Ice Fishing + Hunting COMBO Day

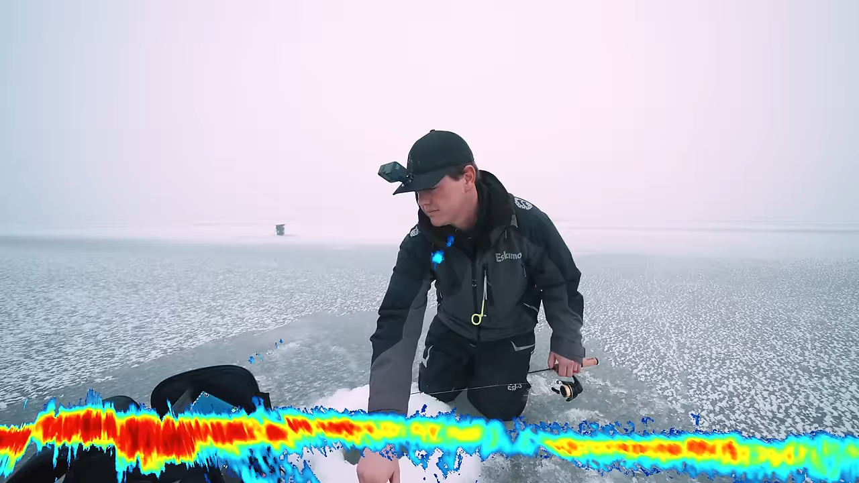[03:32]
Oh, there's a fish coming in. Come on. I saw the fish. Oh, I got him.
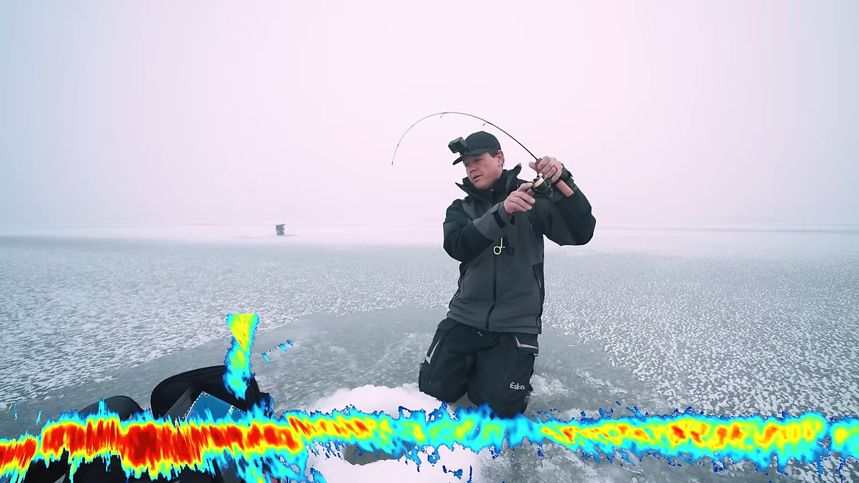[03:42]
Ooh, that was sweet. Just saw him kind of on the side of the cone angle.
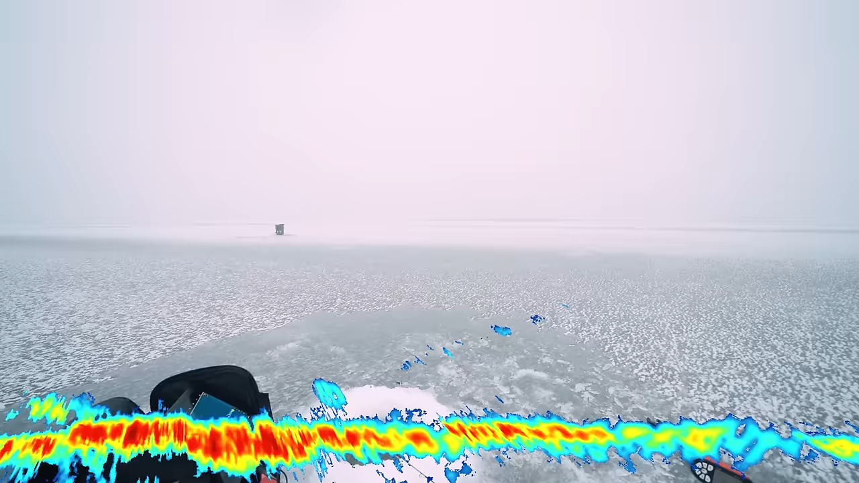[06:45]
Yeah. Ooh, there's a nice mark.